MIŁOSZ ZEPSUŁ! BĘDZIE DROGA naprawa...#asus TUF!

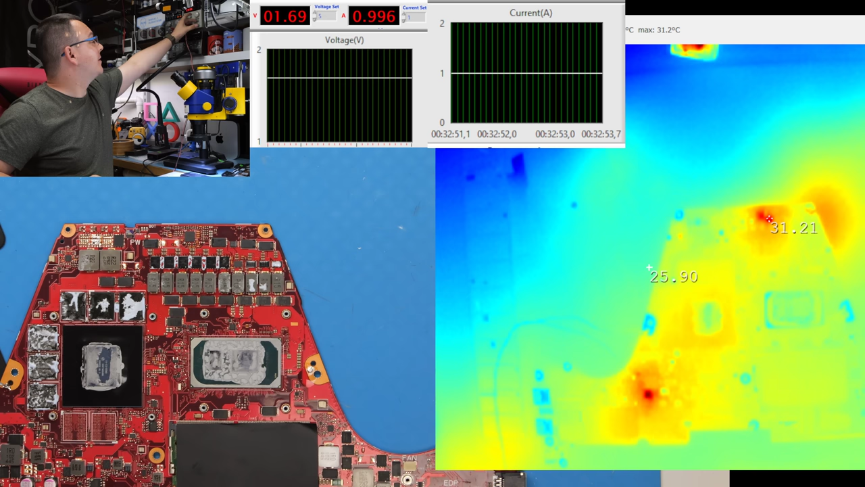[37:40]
On screen: max 31.2°C
Kurde, tutaj mamy ciepło. Przetwornica procesora. Podkręćmy ampery, dajmy mu 2 ampery. Oho, coś tu się grzeje. Tak jakby ten tranzystor? Tutaj jeszcze taki.
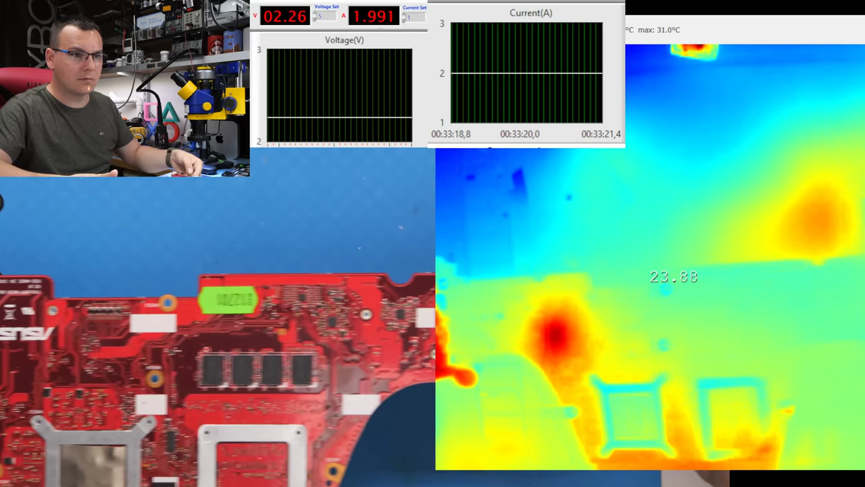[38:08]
On screen: max 31.0°C
Ty no bez kitu, no. Jakim cudem? Co się nagrzewa niby? Lewy tranzystor. O ten. Ten MOSFET się grzeje.
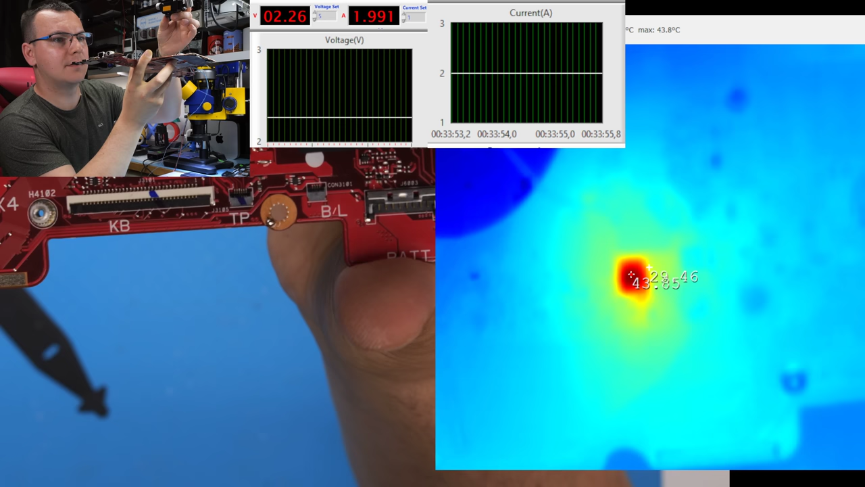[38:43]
On screen: max 43.8°C
Dziwno. No ale on może się grzeje przez to, że jest obciążony. Przecież... Tu mi się nie podoba, że jest ciepło. Ej. Zaczynamy.
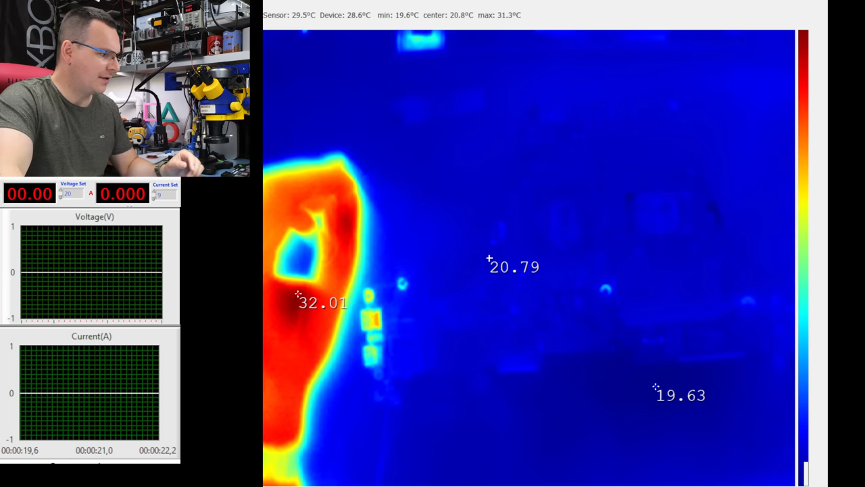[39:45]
On screen: max 31.3°C, min 19.6°C
przy przetwornicy od 5 V, tędy wchodzi 20 V na tranzystory.
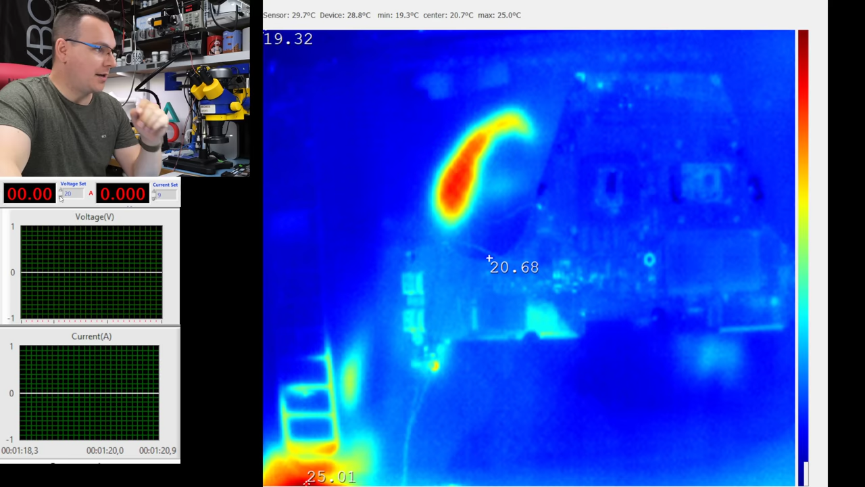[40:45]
On screen: max 25.0°C, min 19.3°C
damy 5 V, pyk, no i liczmy, nie wiem, 2 ampery i puszczamy zasilanie.
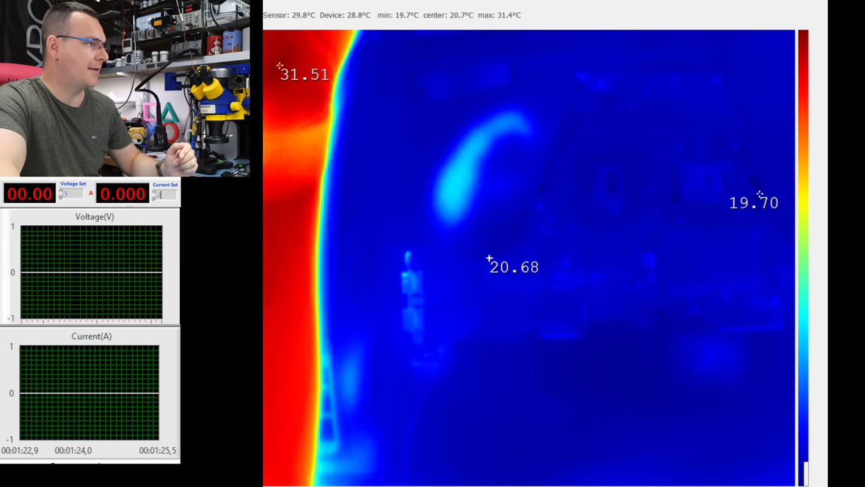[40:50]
On screen: max 31.4°C, min 19.7°C
3, 2, 1, go.
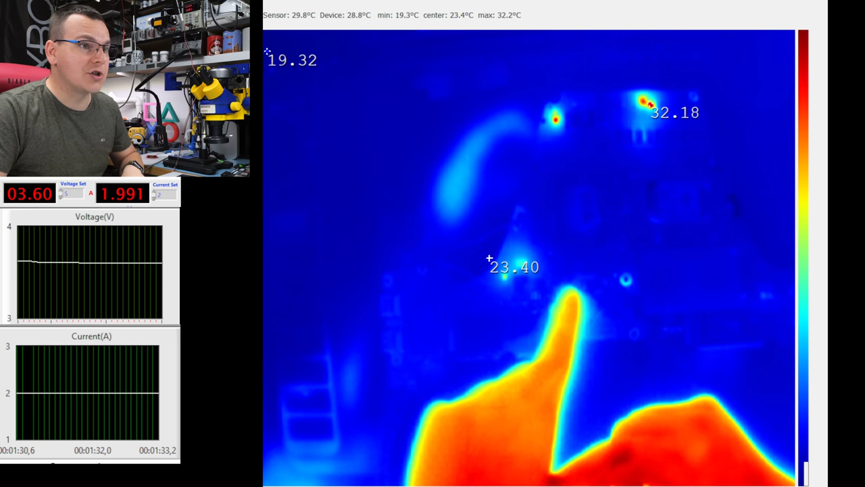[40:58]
On screen: max 32.2°C, min 19.3°C
Nagrzewa się trochę cewka, trochę przetwornica, ale w głównej mierze,
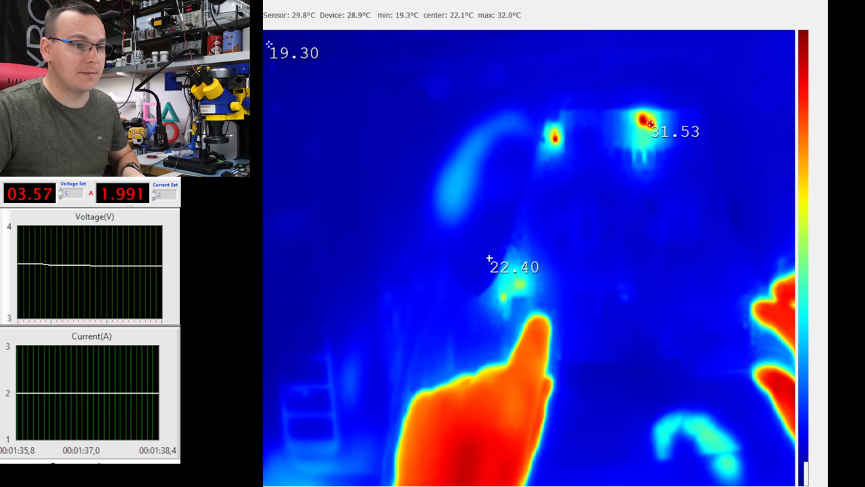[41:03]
On screen: min 19.3°C
patrzcie, to miejsce i to miejsce, to jest źle. Wiecie dlaczego? Ja nie mogę.
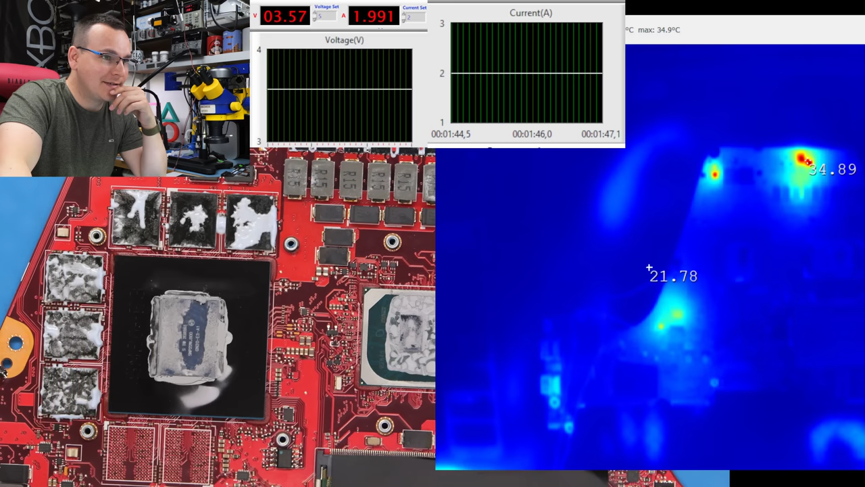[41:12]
On screen: max 34.9°C
To jest niebywałe. Nagrzewa się głównie przetwornica procesora i nagrzewa się procesora, przetwornica chyba RAMów.
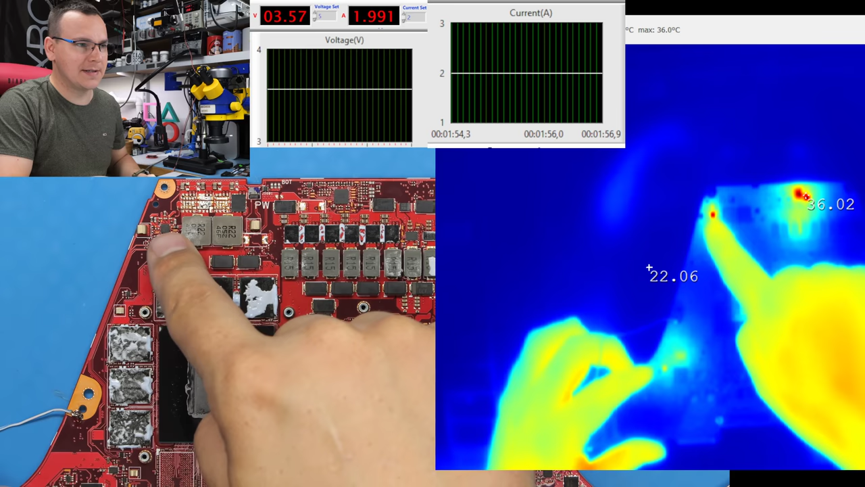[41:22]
Druga strona laminatu. Proszę bardzo, 90 stopni jest na gdzieś tutaj.
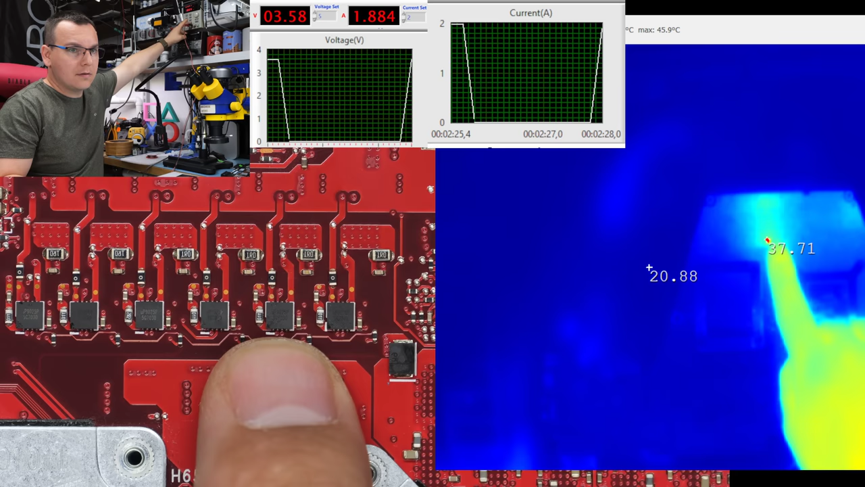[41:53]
On screen: max 45.9°C
Ten. Centralnie ten driver jest zwalnięty.
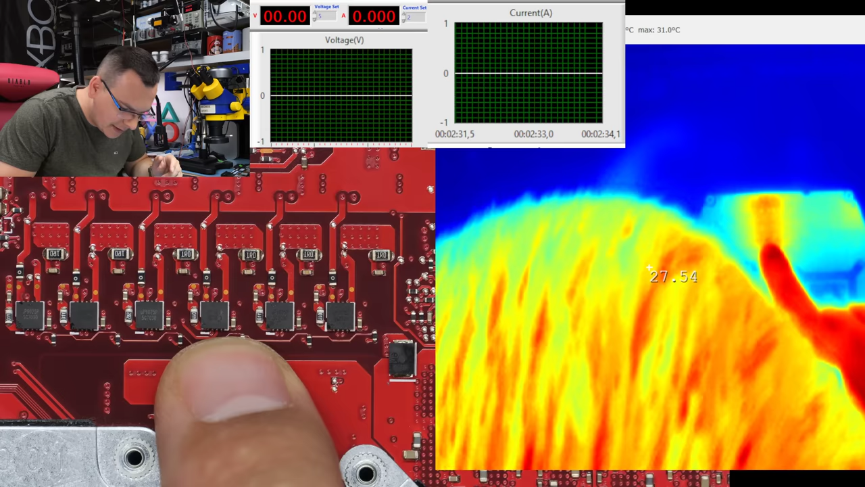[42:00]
On screen: max 31.0°C
Robi się mocno skomplikowana sytuacja. Czyli tak, musimy wylutować tego drivera. Pierwsza sprawa. Zaraz stracimy wizję.